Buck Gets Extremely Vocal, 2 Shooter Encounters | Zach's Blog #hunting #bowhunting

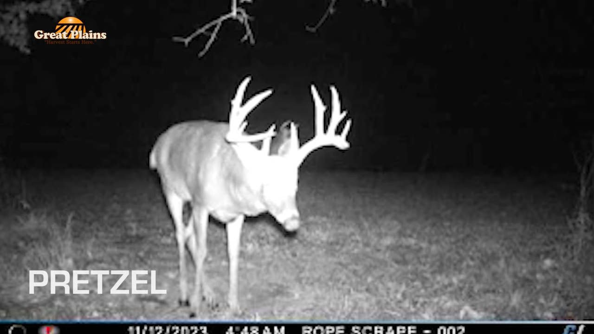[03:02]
But we had a really great hunt, and Pretzel and T-Bone have still both been really active on camera. So I think that this is a spot where we're probably more likely to encounter that buck I call Pretzel, just because he's been showing up on this camera a little bit more frequently.